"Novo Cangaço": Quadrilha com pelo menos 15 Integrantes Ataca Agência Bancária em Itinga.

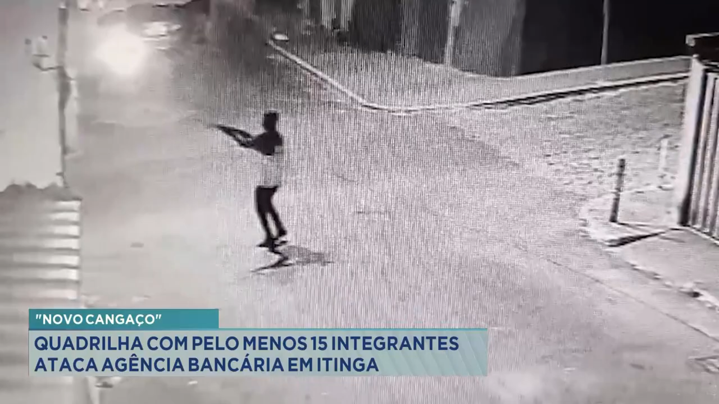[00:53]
Era o momento em que a quadrilha se aproximou da agência. Nós temos as imagens aí, no momento em que um automóvel para próximo à agência e pelo menos 5 suspeitos desembarcam.
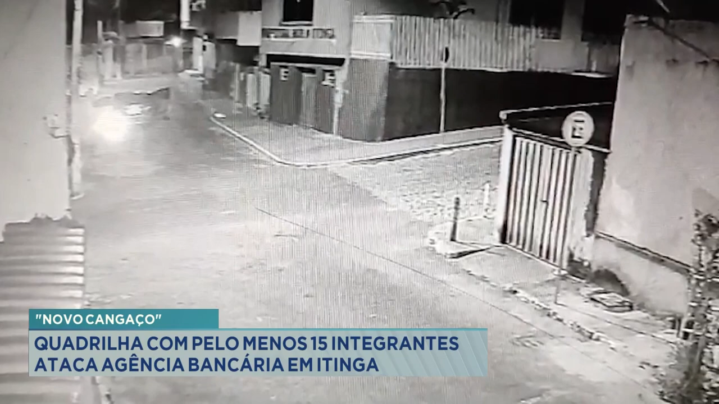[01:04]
2 entraram na agência para explodir o caixa eletrônico. Os outros 3 começaram a fazer a segurança, evitar que as pessoas se aproximassem. O que as imagens não mostram é que existiam pelo menos mais 1 ou 2 veículos com bandidos que faziam a segurança para evitar que a polícia ou até mesmo que qualquer pessoa se aproximasse.